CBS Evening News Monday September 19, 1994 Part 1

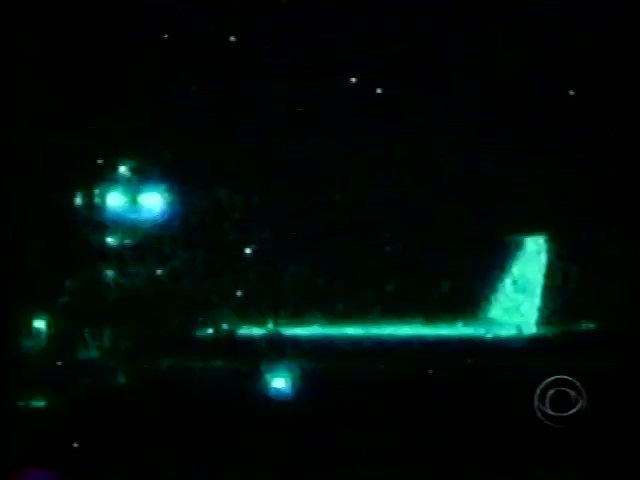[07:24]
The airfield in Port-au-Prince where the VIP jet carrying the Carter delegation was still waiting for the talks to end.